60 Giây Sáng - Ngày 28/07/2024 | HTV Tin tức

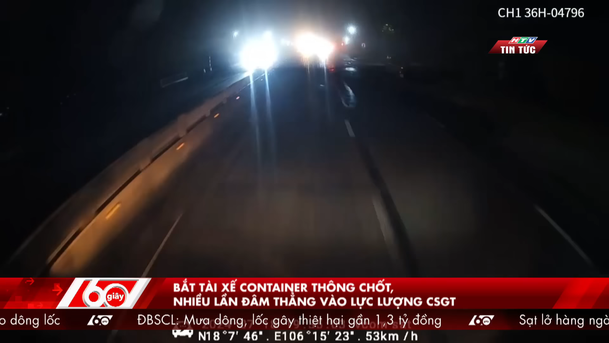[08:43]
thuộc xã Dựng Lộc, quyện Căng Lộc, tỉnh Hà Tĩnh. Tổ công tác phát hiện xe container do đổ khắc hải, 38 tuổi điều khiển, chở hàng dược quá trọng tải nên yêu cầu dừng xe để kiểm tra. Tuy nhiên, tài xế không chấp hành mà tăng ga bỏ chạy, gây nguy hiểm cho các phương tiện tham gia giao thông. Trong quá trình truy đuổi hải, mặc dù nhiều tổ tuân tra đã ra tín hiệu dừng xe ở nhiều địa điểm khác nhau trên quốc lộ 1A,